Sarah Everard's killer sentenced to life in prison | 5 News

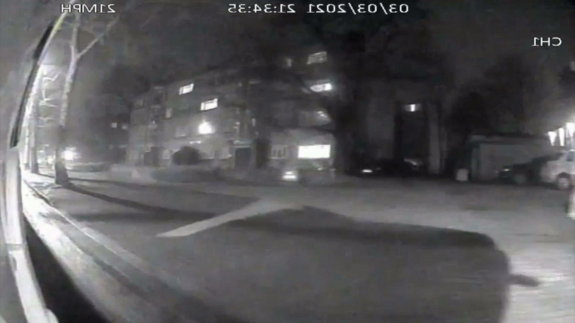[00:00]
Sarah Everard as PC Wayne Cousins carried out a fake arrest, the start of the ordeal in which she'd lose her life.
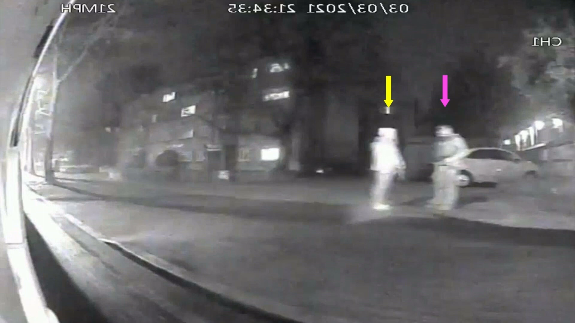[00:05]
Today, a judge decided he'll spend the rest of his in jail.